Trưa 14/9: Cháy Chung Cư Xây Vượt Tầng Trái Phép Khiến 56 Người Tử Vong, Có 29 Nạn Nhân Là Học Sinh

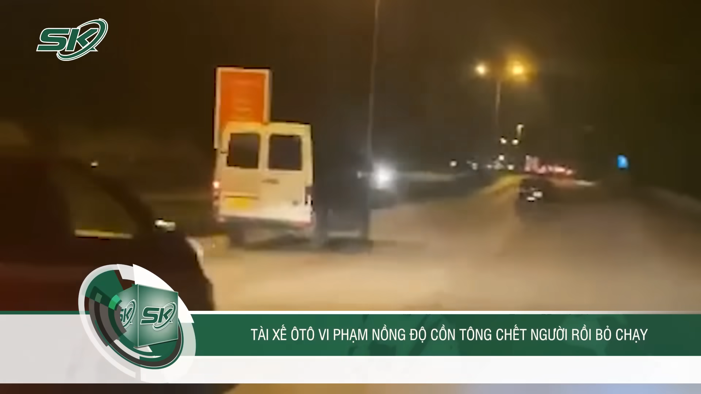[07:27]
Thưa quý vị, mới đây, tại tỉnh Thanh Hóa đã xảy ra một vụ tai nạn nghiêm trọng khiến một người phụ nữ tử vong.
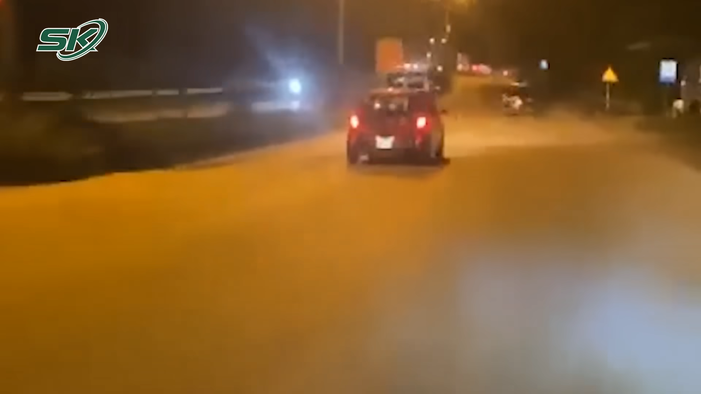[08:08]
Khi chỉ đi đến trước công ty Hoàng Tuấn, thì bị xe ô tô biển kiểm soát 36A 75926, do lê Văn Thọ, sinh năm 1995, ở tại số 3 Hồ Đắc Di, phường Đông Thọ, TP. Thanh Hóa điều khiển, đi phía sau cùng chiều đâm vào.